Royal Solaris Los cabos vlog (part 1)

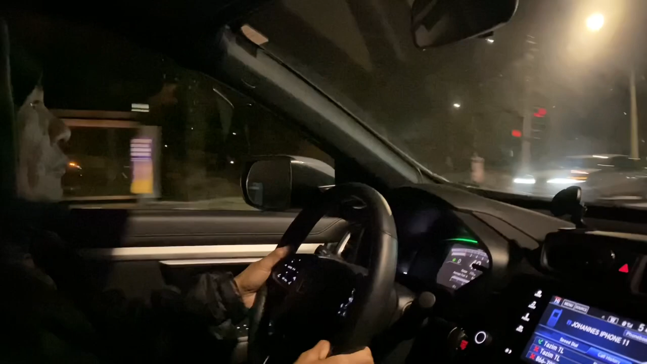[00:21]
Yan, maaga pa lang, meron na kaming Uber driver. Maaasahan talaga yan. Medyo madalim pa sa ngayon, pero okay naman yung visibility.
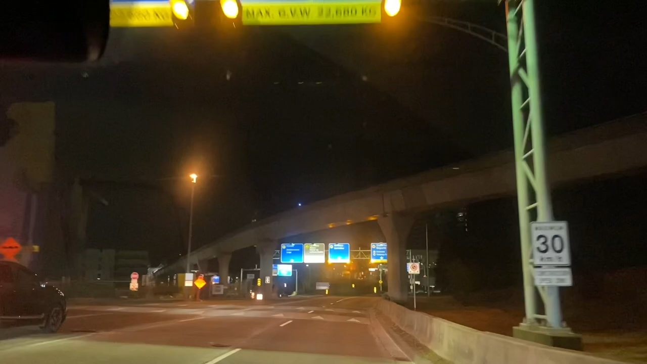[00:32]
Malamig and it's forecasted to snow actually later on today.